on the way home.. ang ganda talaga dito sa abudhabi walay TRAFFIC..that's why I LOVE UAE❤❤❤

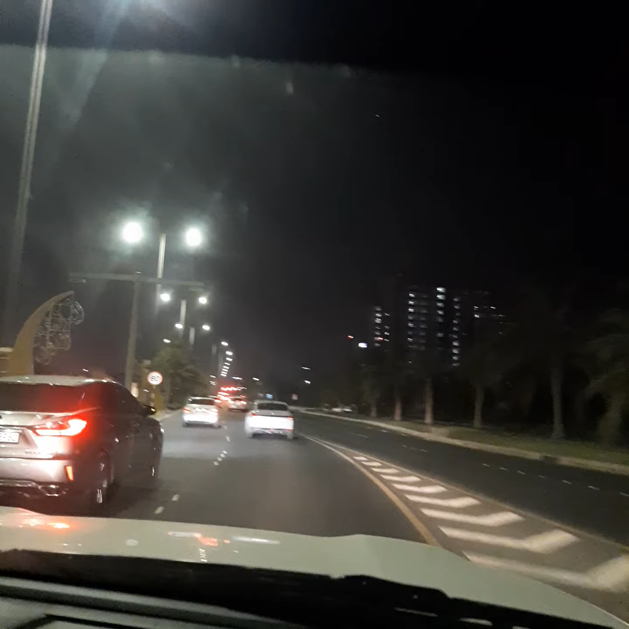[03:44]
Yaw. Abu Dhabi. Anong road to FNC? Di ba FNC kasi Intercontinental Hotel?
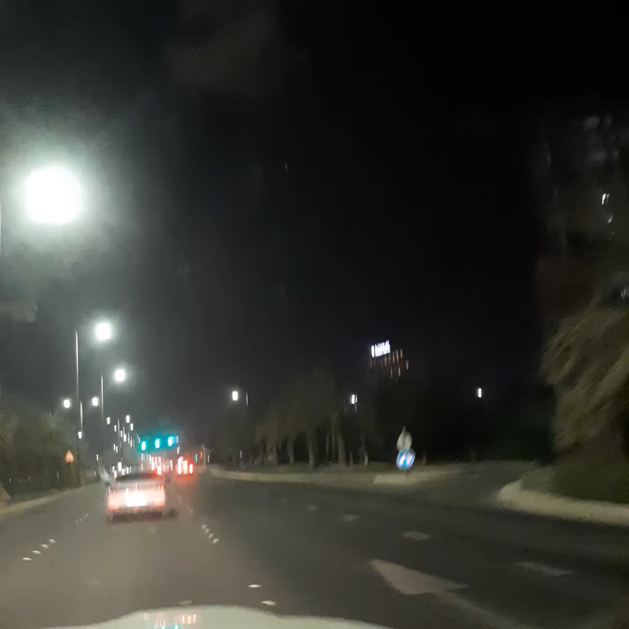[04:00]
In front of it, it's FNC, the Federal no Water Council. Yaki Water? Suda? Suda.